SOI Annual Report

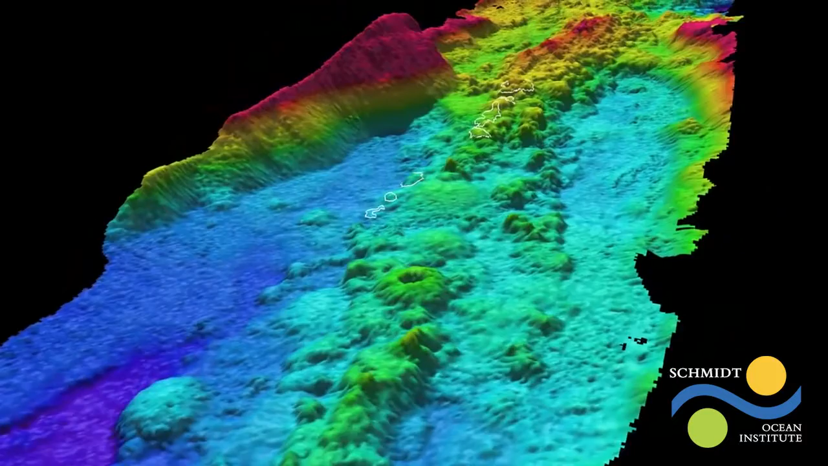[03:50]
These maps led to discovery of new underwater features including an 8,000-meter depth region of the Mariana Trench. This year, Schmidt Ocean Institute worked with NOAA's Office of Exploration